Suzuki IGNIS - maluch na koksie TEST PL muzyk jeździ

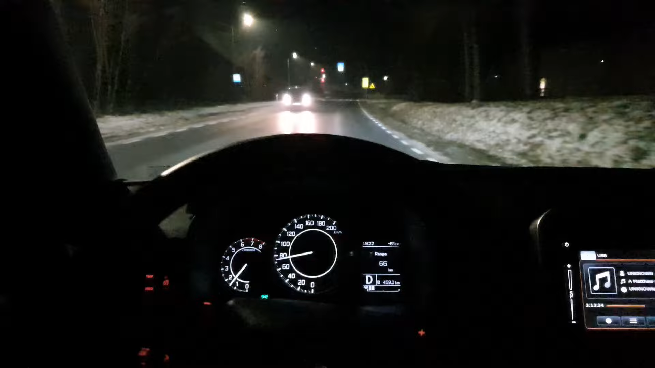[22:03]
Oni chcą zapinać te 90 km chociaż powinni jechać i tak dużo wolniej. 70 km powinni jechać na takiej drodze, a jak jest zabudowa to w ogóle powinien. Ale siedzi mi koleś na zderzaku totalnie. Zobaczcie, siedzi mi sobie lusterka, że przestawiałem. Nie chcę gościa hamować totalnie, ale to zabudowa jest, kurde, no. I siedzi mi taki palant na zderzaku z tym składem zamiast kurda on powinien pierwszy zwalniać, a nie ja. No i znowu, i znowu ci się.